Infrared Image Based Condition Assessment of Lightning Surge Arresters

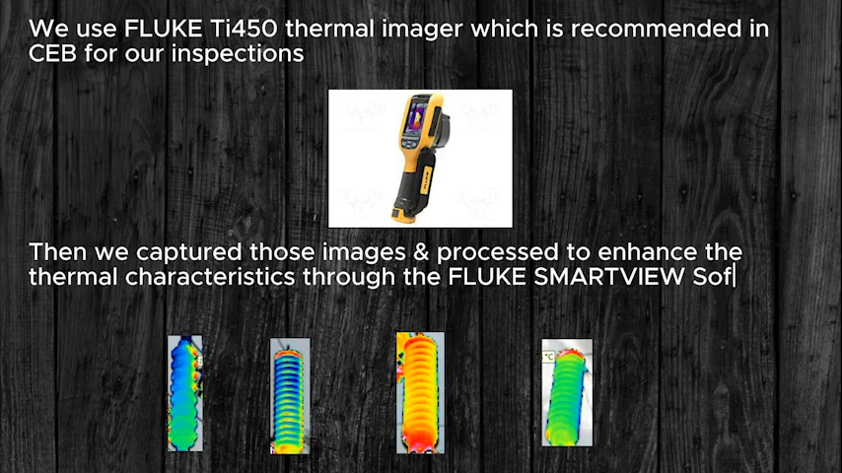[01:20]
characteristics through the fluke smartview software these are some of the process thermal images using temperature profiles of the arrestor's statistical parameters are